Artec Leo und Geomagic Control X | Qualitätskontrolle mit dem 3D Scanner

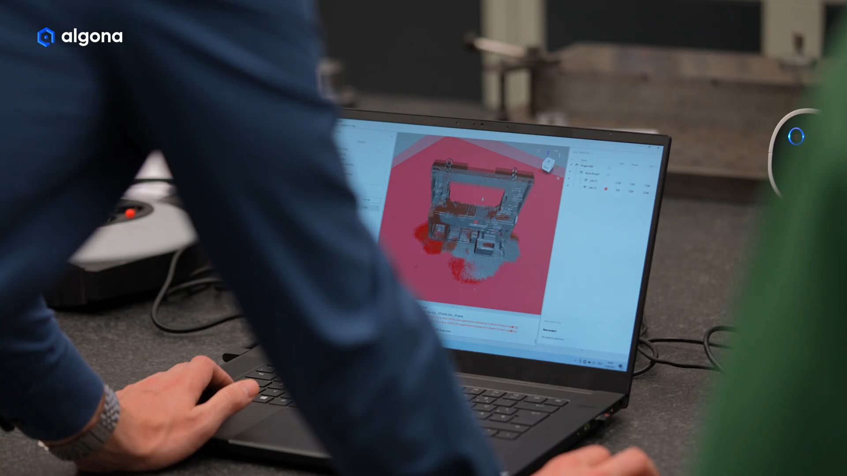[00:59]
Wir nutzen den Artec-Leo, die Software Artec-Studio und das Auswertungstool Geometric Control-X.